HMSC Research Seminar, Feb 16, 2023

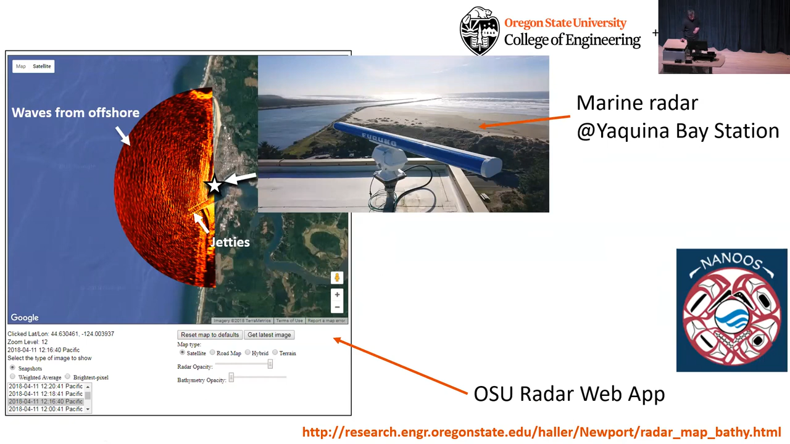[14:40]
And I just want to point out that this data is available in real time. You can go on the web, this website that's listed here, if you want to see any of this. And for example, what are we doing with it? One of the things we do with it is we track the waves in space and time, and we can use that to estimate what the underwater topography looks like.